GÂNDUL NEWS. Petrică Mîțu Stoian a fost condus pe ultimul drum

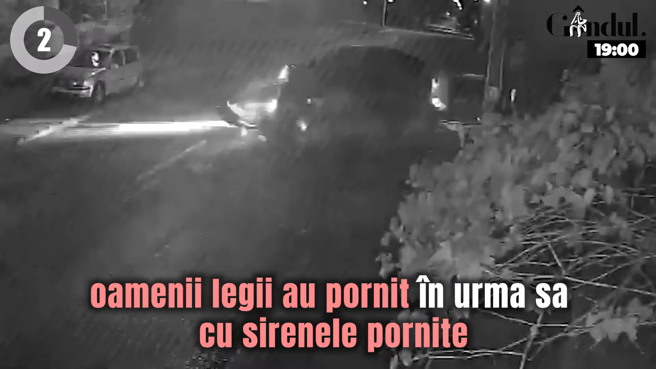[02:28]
Urmărirea s-a oprit atunci când șoferul vitezoman a lovit două mașini parcate,
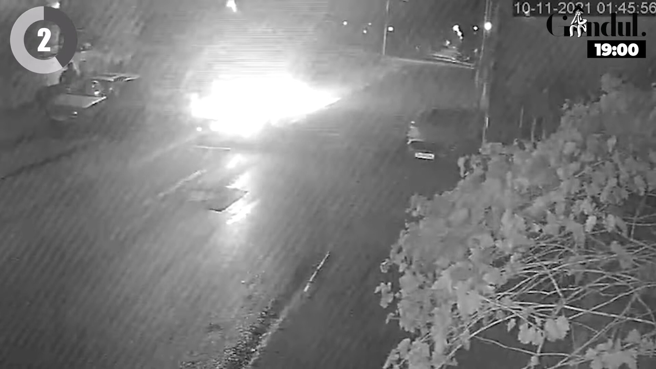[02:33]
iar în urma impactului, autoturismul în care se afla s-a răsturnat. Din fericire, șoferul nu a suferit rând grave.
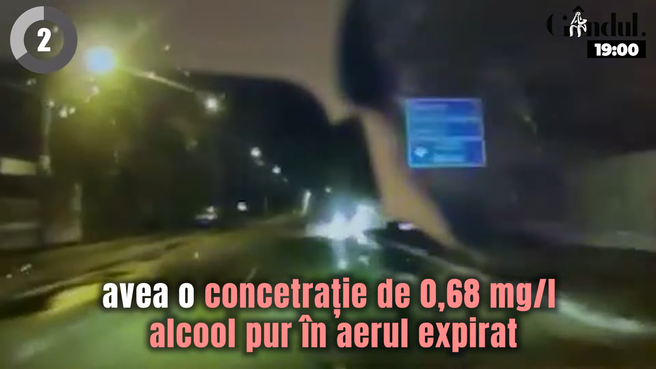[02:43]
Când a fost testat, avea o concentrație de 0,68 de miligrame pe litru alcool pur în aerul expirat